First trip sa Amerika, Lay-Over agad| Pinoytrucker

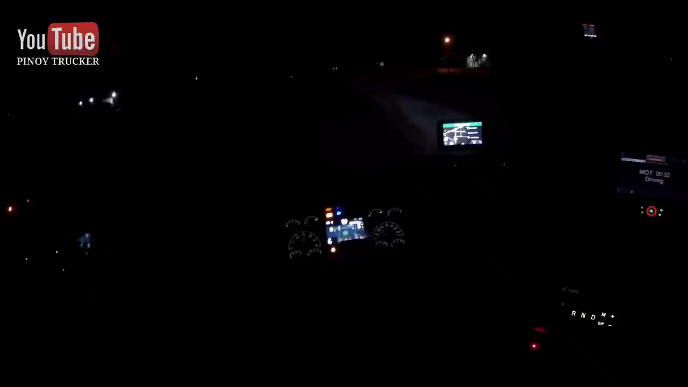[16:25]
Nakarating din ng maluwalhati. So ito na yung company sa left side. Yeah, ito yung torque.